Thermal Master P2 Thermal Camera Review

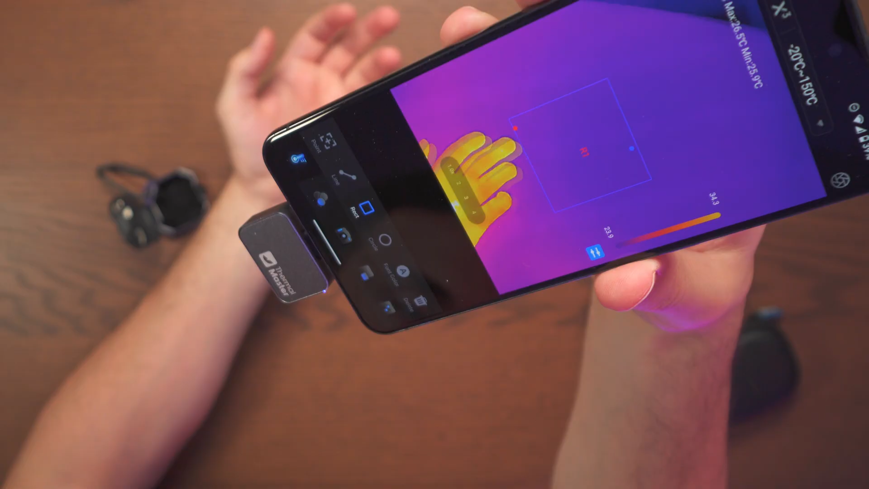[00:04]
This tiny thing has some very high
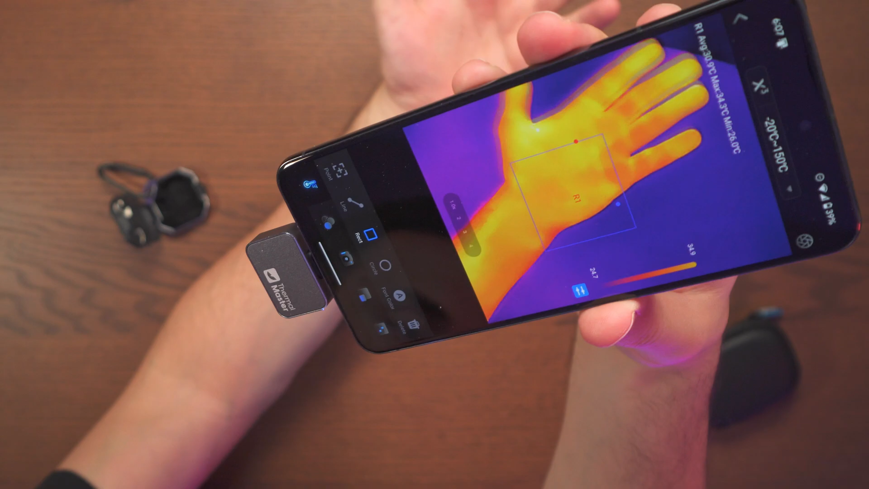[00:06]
specs that not even bigger and more expensive thermal cameras have. Here we get a simple, straightforward plug and play.
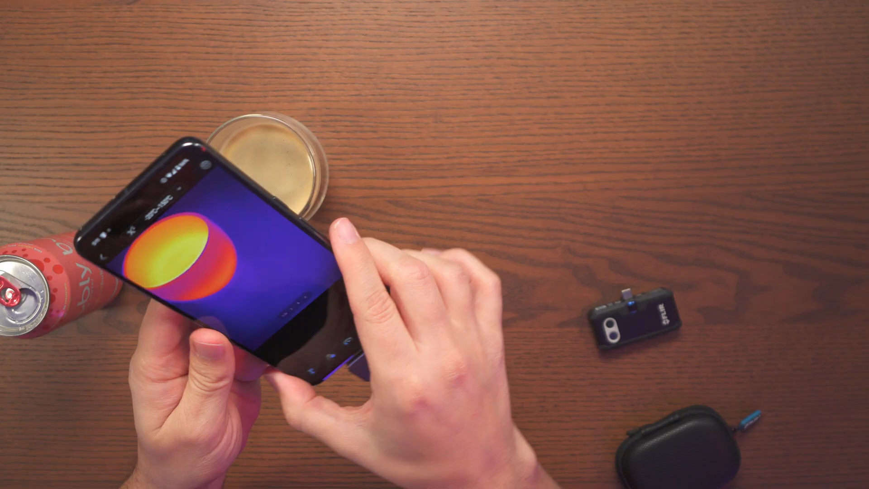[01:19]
It looks much smoother which is nice and we can already see this is starting to work here right away.
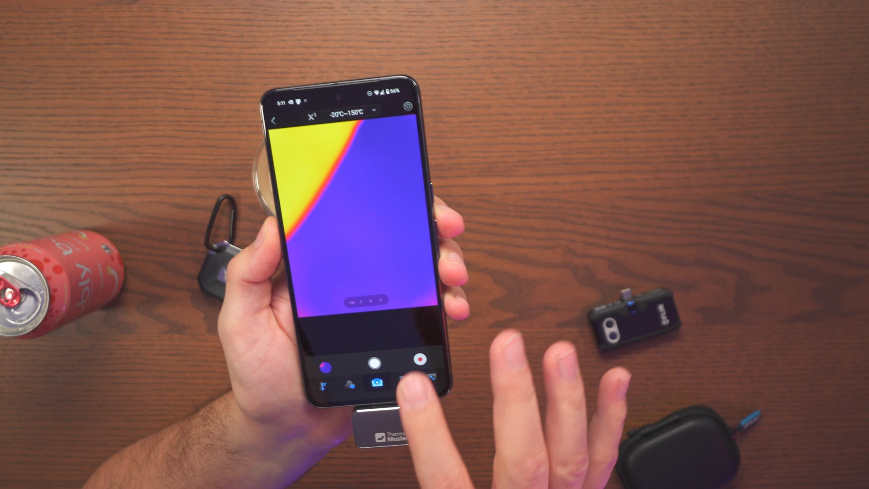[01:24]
Checking out the app here there are a few things that we can go ahead and adjust here. So the zoom function so you can go ahead and zoom in zoom out here.
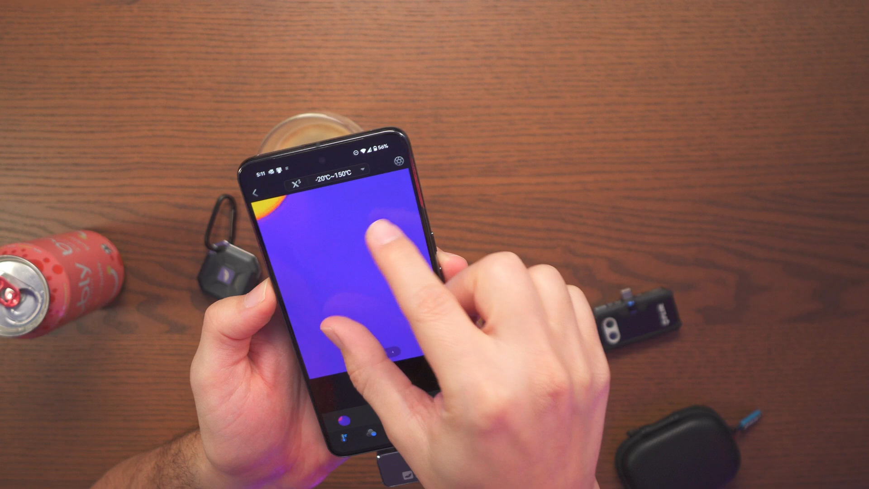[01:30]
And then up here we do have the calibrations and down here we got some of the options to go ahead and choose.
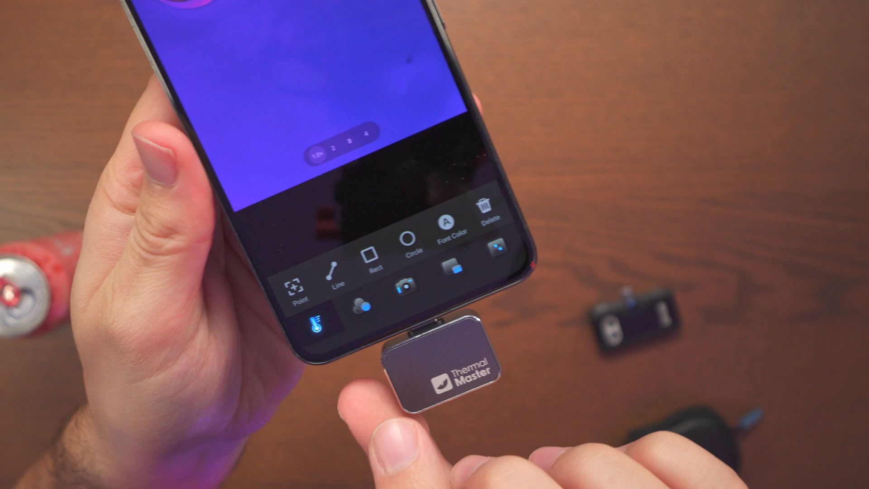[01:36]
We have point, line, rectangle, circle and then font color and for example if I go ahead and make a point here.
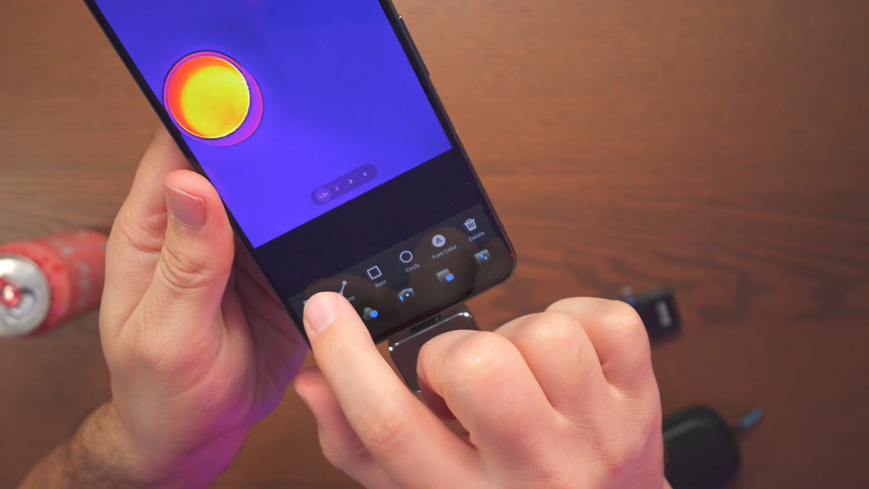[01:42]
So there's quite a few points I can make and you can see up
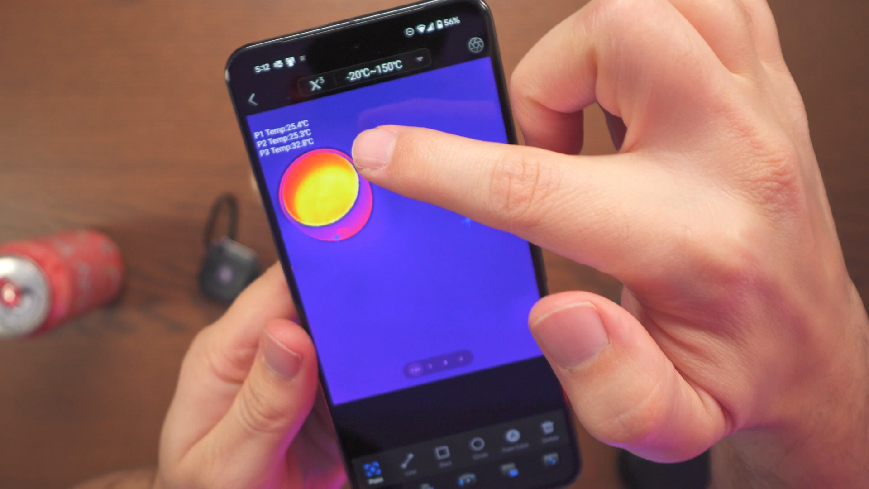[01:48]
here the temperatures and if I want to go ahead and delete all of them I can go one by one just click or I can just hit delete here and it's going to delete all those points.
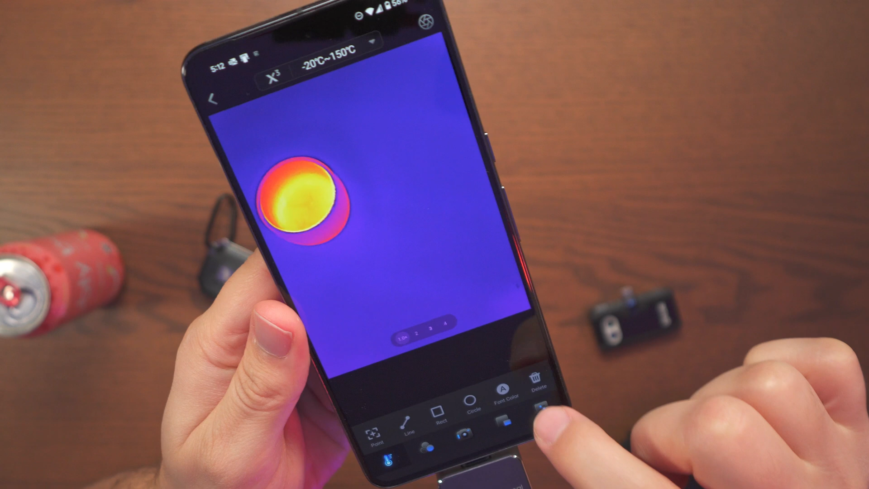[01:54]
And right now let's just go ahead and make a circle on top of the coffee here.
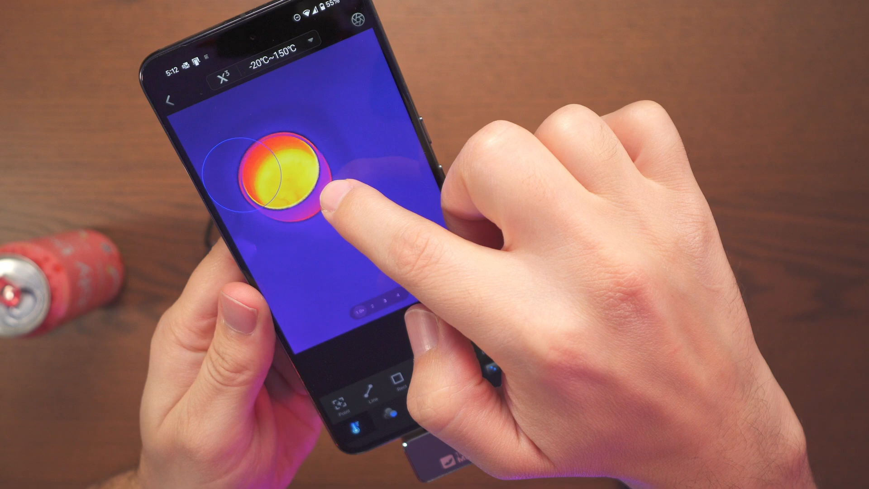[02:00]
So we can kind of see the average so 50 celsius and 59
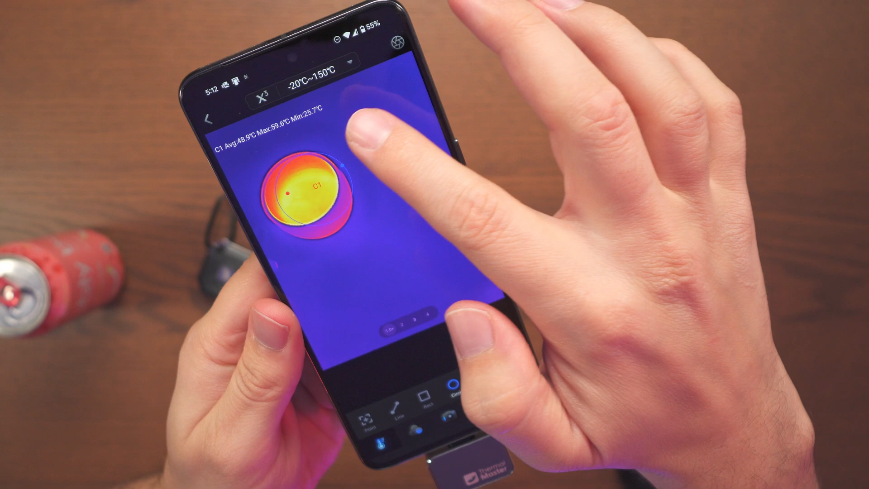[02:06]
On screen: min 25.7°C
max and minimum which is going around the corners there. And here we can go ahead and see how hot this coffee is.
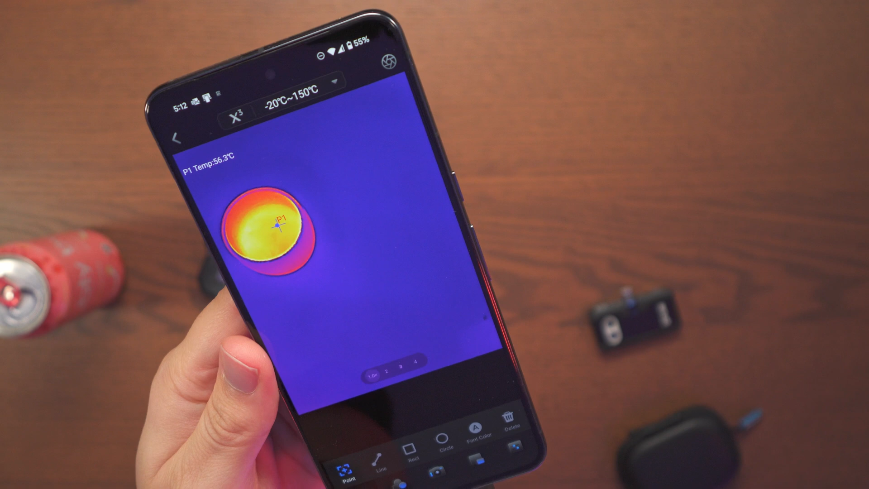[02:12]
On screen: spot 56.3°C
Going to the next menu we have the different options we're able to choose here so just here are a few of them.
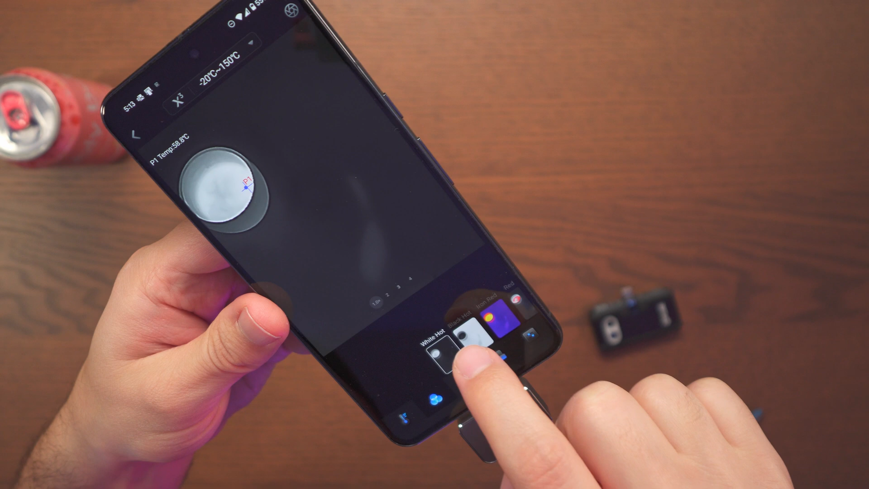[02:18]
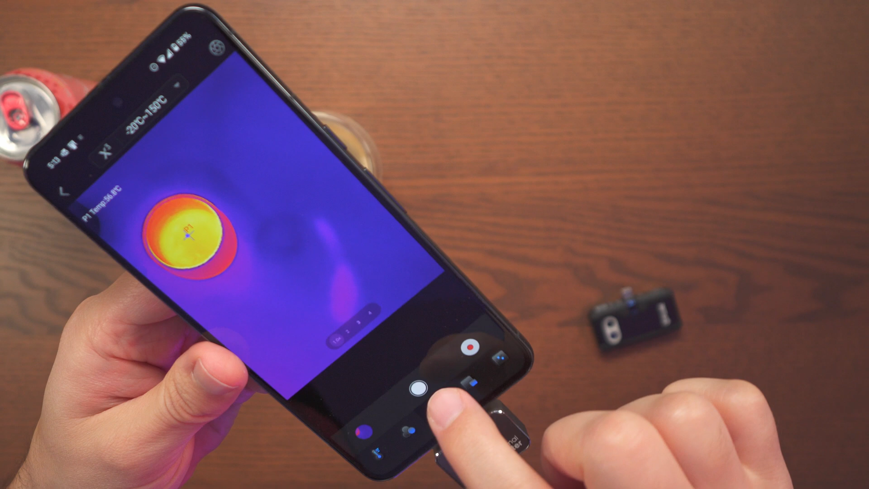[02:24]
And next we have the option to go ahead and take a picture or go ahead and record straight from here. No need to go to a different menu.
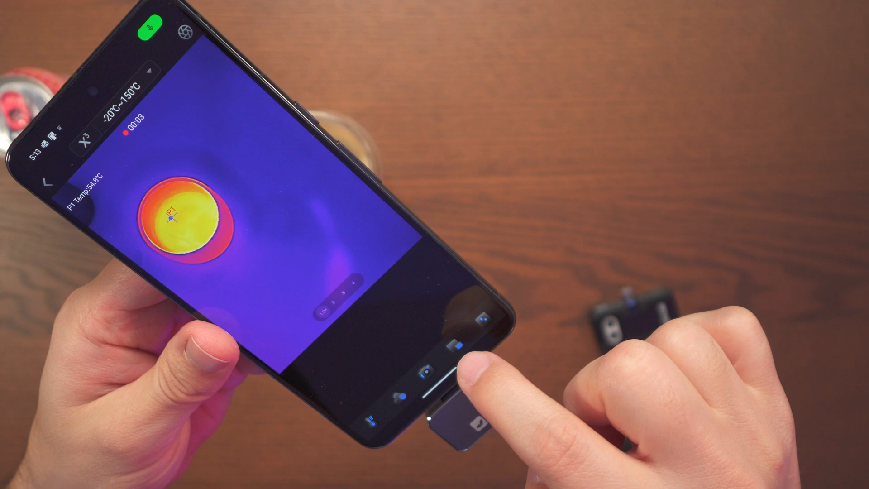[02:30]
And next we have the option to go ahead and display our camera.
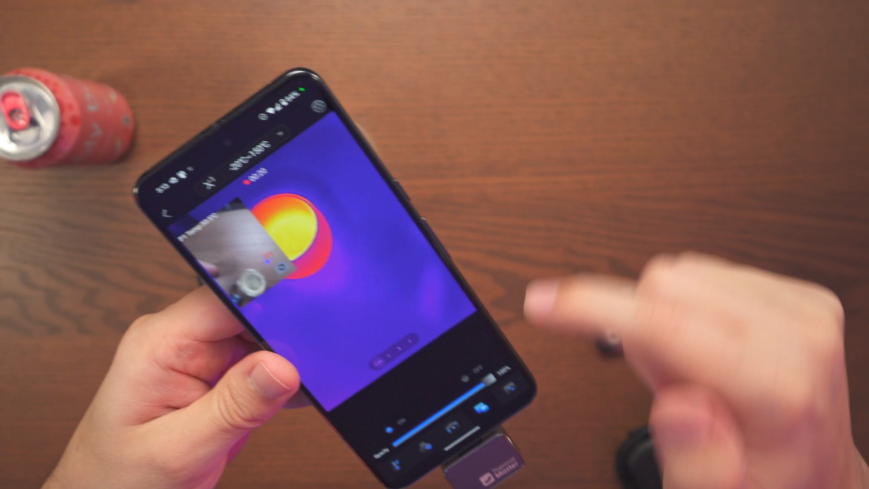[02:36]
And the camera view that you're seeing up here is coming from your phone camera. It's not from the camera here or anything like that.
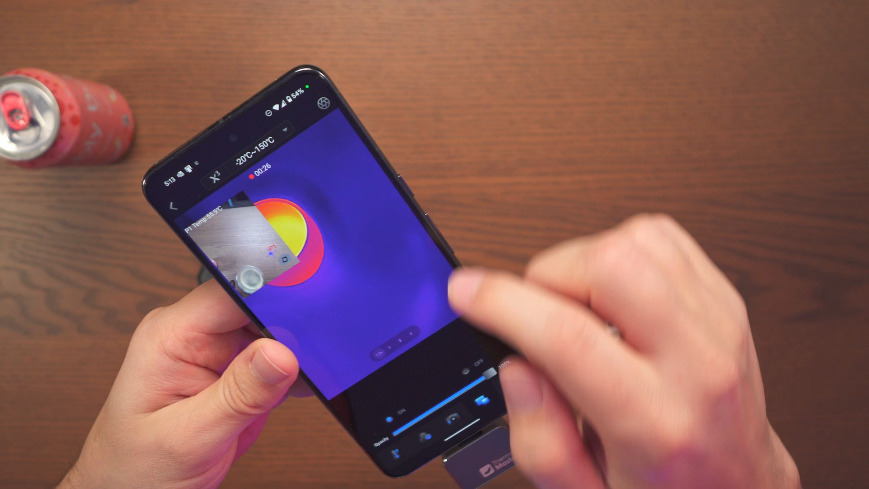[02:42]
So just keep that in mind. And next we have some more options here. So brightness I'm able to go ahead and adjust the brightness here.
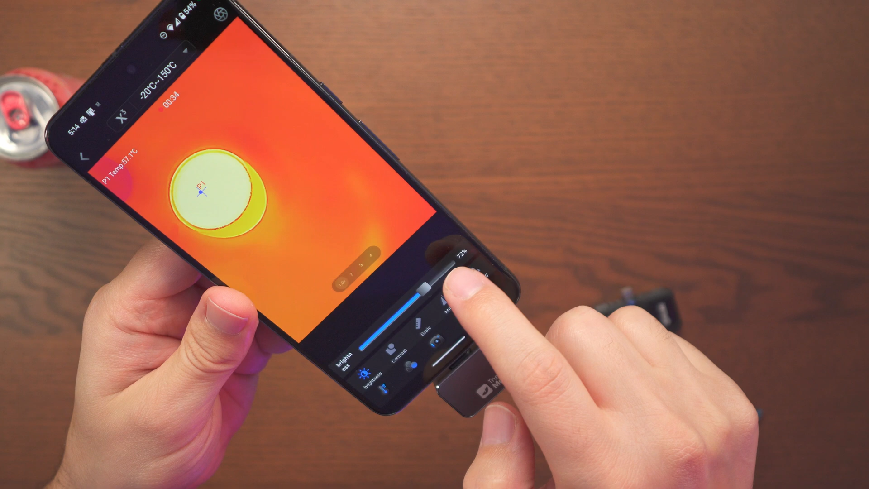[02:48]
And contrast if you want a little bit more detail you can go ahead and put the contrast a little bit higher.